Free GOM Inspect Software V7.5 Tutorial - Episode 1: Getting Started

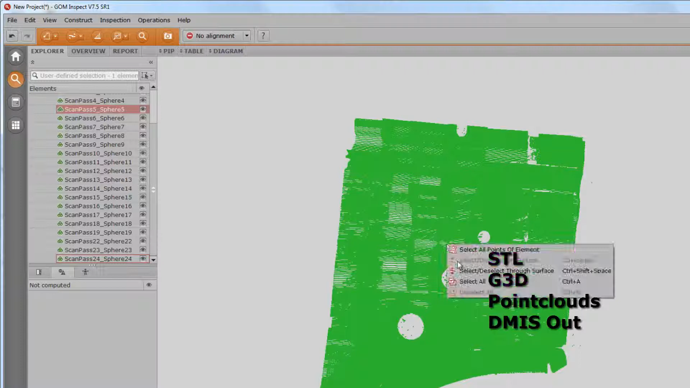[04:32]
Point clouds need to be polygonized after import in order to receive a mesh.